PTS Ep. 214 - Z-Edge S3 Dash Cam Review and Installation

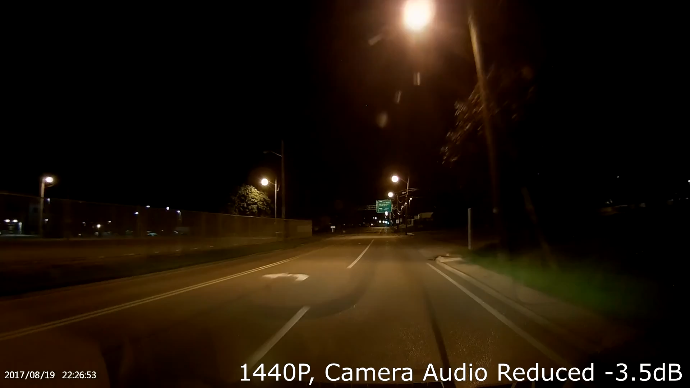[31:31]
you're hearing right now you may hear a lot of rattling around this is a work style van with tools and all kinds of metal cans clanging around in the back so that's important to note you may also notice this is a very quiet road with not a lot of traffic i will get into an area with some busier traffic and you'll hear what that sounds like and right now at this point in our trip we are actually on an on-ramp for an interstate and i'm slowly gaining speed here i have all the windows closed